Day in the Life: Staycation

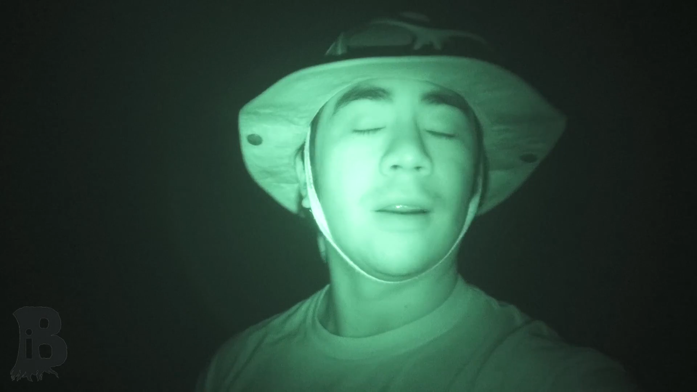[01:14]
Alright. 1.37am. The storm has caught us.
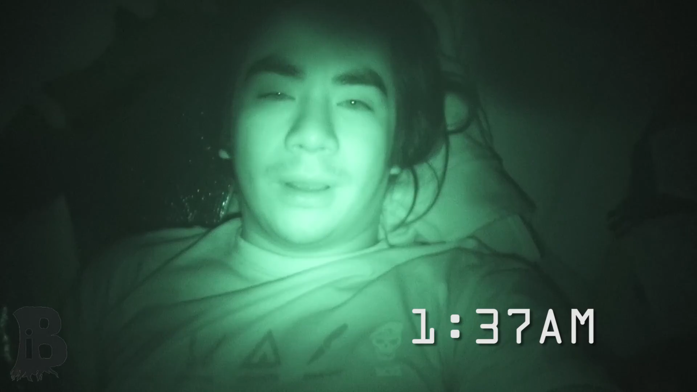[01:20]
And it is raining a little bit, which is new.